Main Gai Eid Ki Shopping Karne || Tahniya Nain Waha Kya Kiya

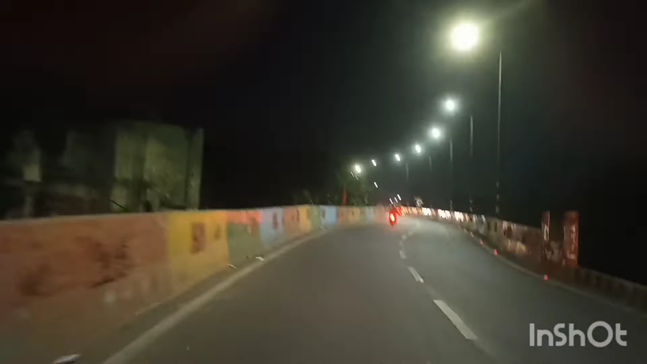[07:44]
یہاں پہ اب ہم لوگ گھر کے طرف لوٹ رہے ہیں اور ٹائم ہو رہا تھا پونے بارہ یعنی کی گیارہ پیتالیس اور یہ دیکھیں روڈ میں ابھی بھی کچھ کچھ لوگ ہیں چل رہے ہیں کیونکہ عید کا وقت ہے امید کرتی ہوں گا فرینڈ میری یہ ویڈیو آپ کو اچھے لگی ہوگی پھر ملتی ہوں کسی نیکسٹ ویلوگ یا ریسیپی کے ساتھ تب تک کے لیے اللہ حافظ